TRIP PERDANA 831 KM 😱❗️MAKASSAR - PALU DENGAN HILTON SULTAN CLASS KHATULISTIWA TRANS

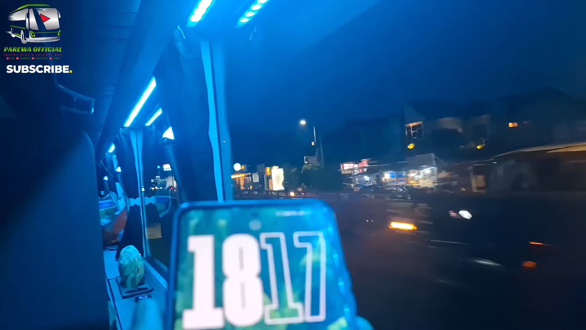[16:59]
Ini sekarang kita sudah di Simpang 5 Bandar Udara Sultan Hasanuddin ya, teman-teman.
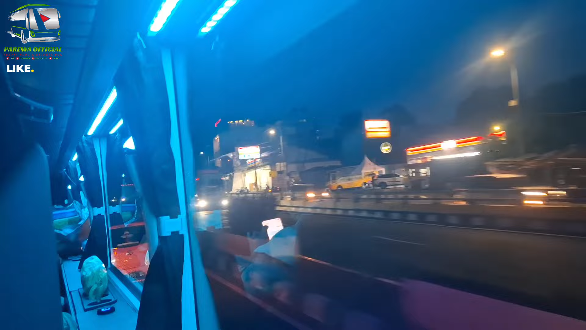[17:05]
Dan ini
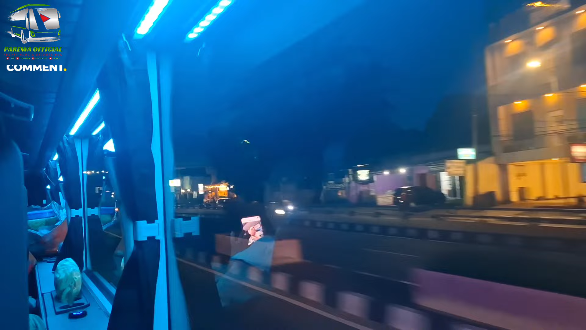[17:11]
sudah masuk perbatasan antara Makassar dengan Maros. Nah, kita ini lewat bawah ya, teman-teman.
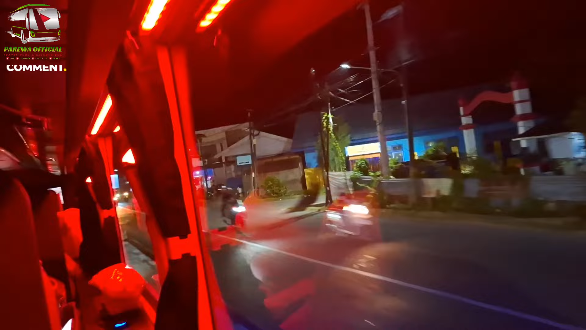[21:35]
melewati kota Maros ya. Nah ini ya, seperti ini teman-teman. Suasana di malam hari di daerah Maros.
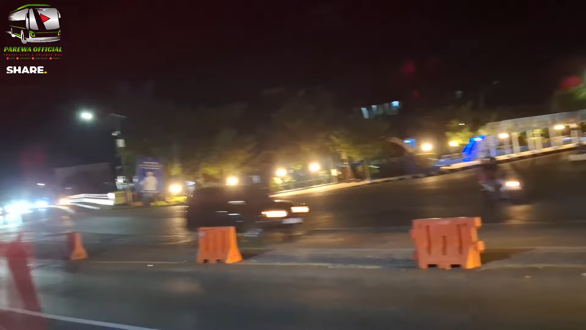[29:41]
Dan tadi baru-baru lewat ya, ini ada pada ini dan Bintang Timur.
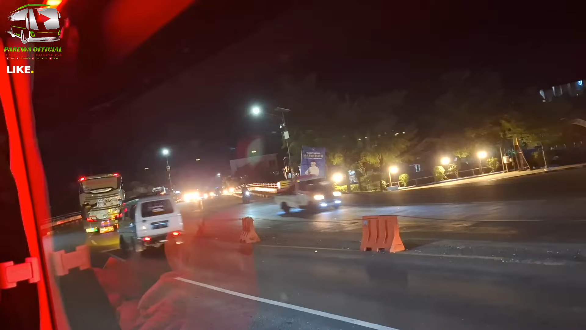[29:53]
Yang pertama tadi itu Madinah Trans.
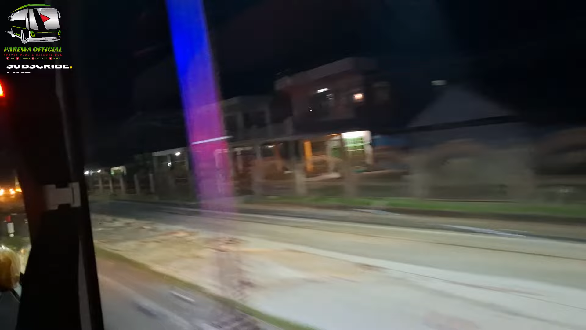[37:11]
perlu juga hati-hati ya teman-teman, karena tuh banyak yang dilubangi ya.
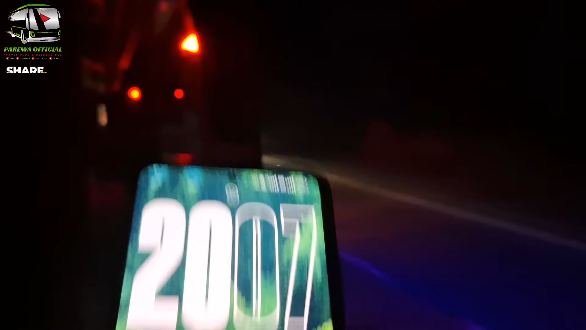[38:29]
Sekarang jam 20 lewat 7 menit, sudah masuk wilayah Kabupaten Baru ya, dan tadi baru saja lewat perbatasan antara Kabupaten Pangkep dengan Kabupaten Baru, dan sekarang ini sudah di wilayah Kabupaten Baru ya.
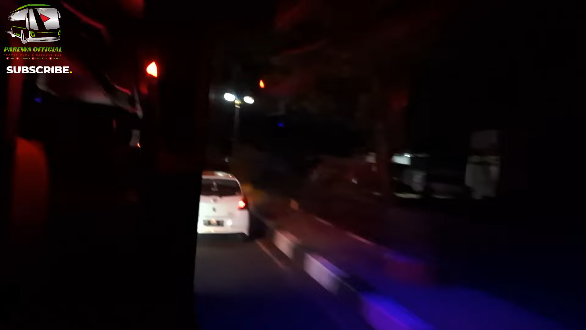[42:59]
Dan ini tidak lama lagi sampai di wilayah kotanya.
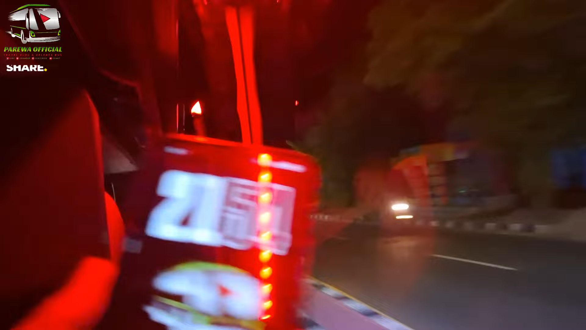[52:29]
Jam 21 lewat 54 menit. Sekarang kita sudah berada di Kota Parepare, teman-teman.
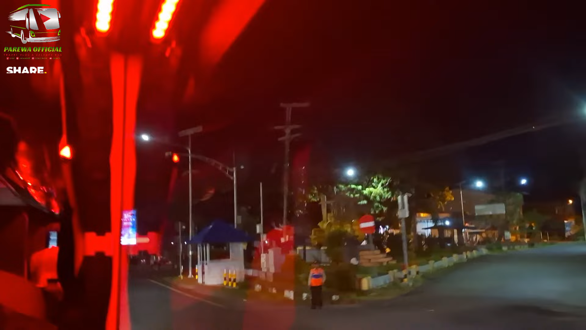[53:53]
Nah, sekarang ini kita diarahkan masuk ke dalam terminal Lumpue.
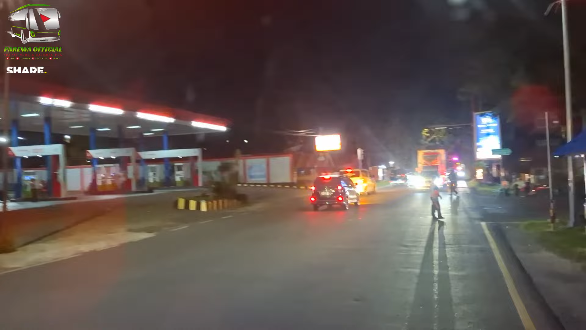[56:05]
Nah, di sana ada beberapa petugas ya teman-teman, yang sedang mengarahkan kendaraan.